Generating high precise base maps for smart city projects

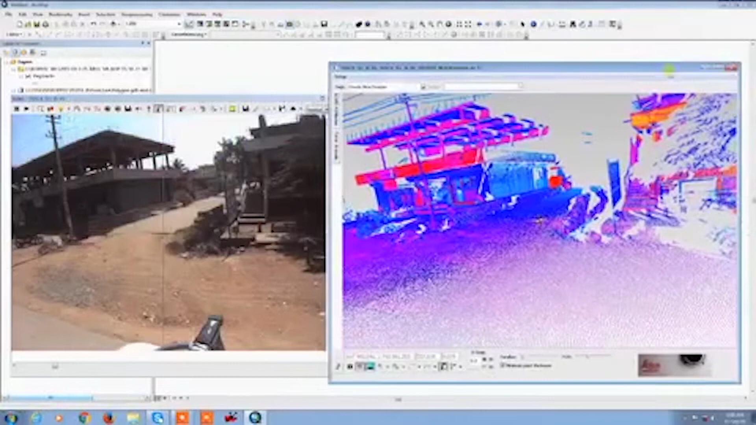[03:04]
utility for all the base map creation activities.
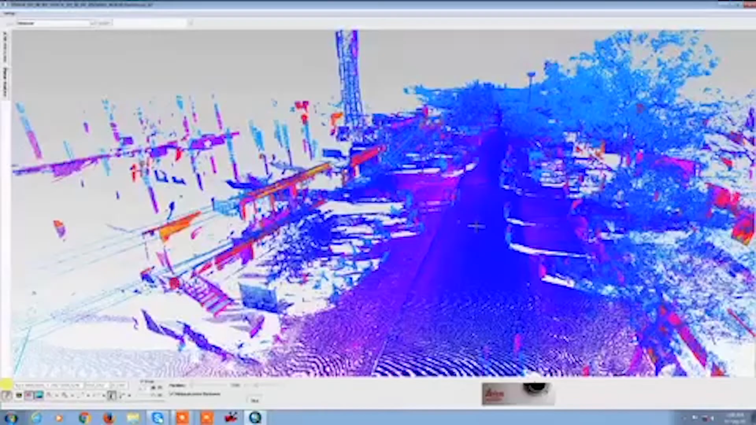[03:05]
So all these are obtained by Pegasus 2 and BLK2Go is a